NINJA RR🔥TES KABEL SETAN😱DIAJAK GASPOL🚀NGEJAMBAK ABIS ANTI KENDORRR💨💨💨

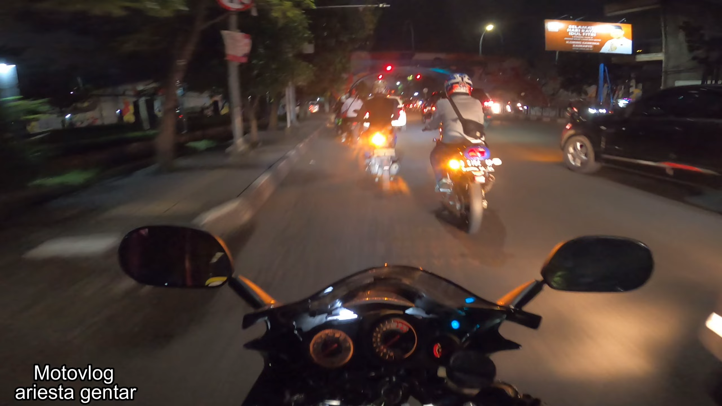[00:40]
teman-teman dan sekarang nih motor baru dihidupin setelah satu minggu pasang kabel itu aduh lumayan padat nih jalannya